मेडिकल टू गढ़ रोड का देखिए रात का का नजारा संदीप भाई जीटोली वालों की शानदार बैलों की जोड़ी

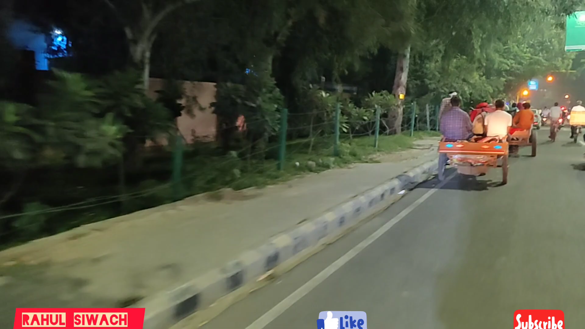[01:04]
ये देखो भाइयों, एक बैल यहाँ तक पहुँच गए। ये तो बथवा वालों की बुग्गी है।
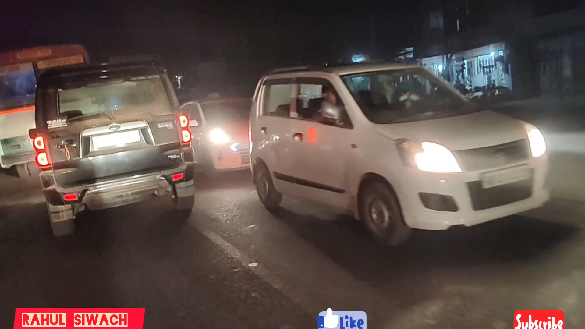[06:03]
भाइयों मेडिकल से आके नदी भी पार कर दी हमने, और इस रोड पर आज पूरी रौनक आ रही, ठीक है जी।